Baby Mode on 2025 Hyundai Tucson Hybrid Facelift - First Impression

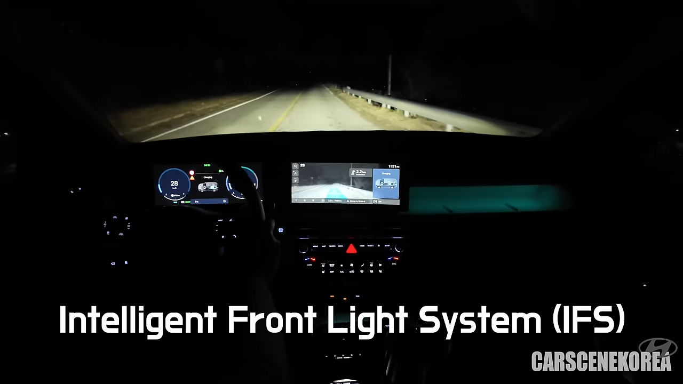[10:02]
Where I have captured the IFS intelligent front light system of this facelift Tucson. Which is just amazing.
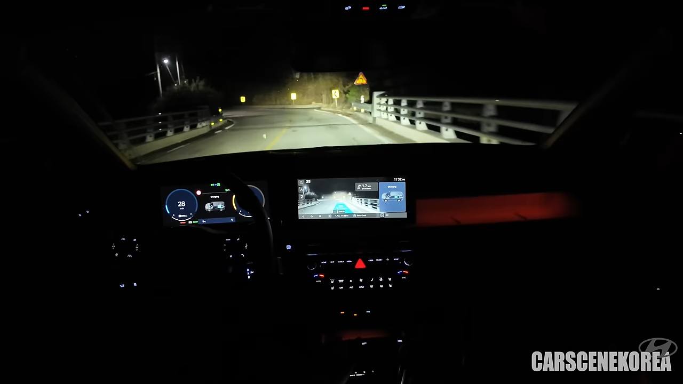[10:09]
It doesn't just turn on and off the high beam. But it will actually use the adequate lighting.